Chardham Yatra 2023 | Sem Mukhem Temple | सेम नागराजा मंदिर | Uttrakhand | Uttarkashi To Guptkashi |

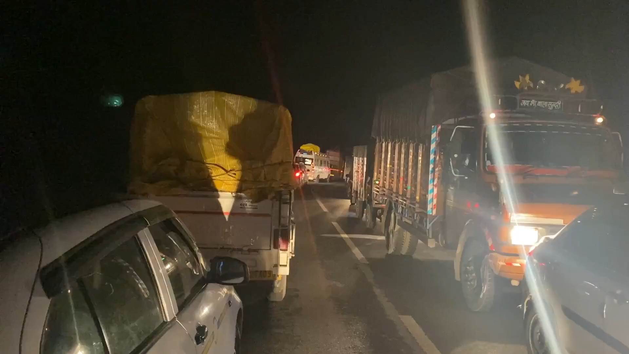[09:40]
देखिए गाइस कितना जाम है, पिछले 1 घंटे से हम लोग यहाँ जाम में फंसे हुए हैं।